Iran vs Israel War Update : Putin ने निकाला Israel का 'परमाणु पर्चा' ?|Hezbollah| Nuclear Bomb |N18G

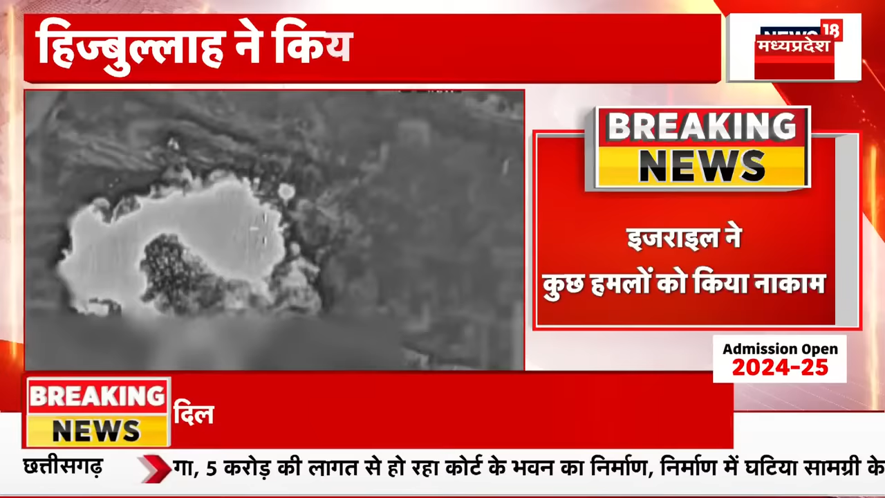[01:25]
तबाह कर दिया और इस हमले के दौरान की कुछ वीडियोज भी सामने आई है